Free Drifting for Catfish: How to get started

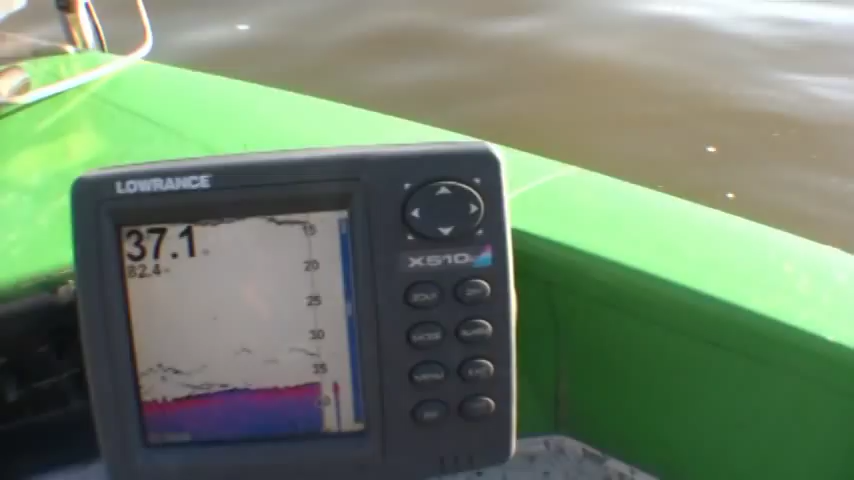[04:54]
We're running right through them. Well, we're on a good spot here.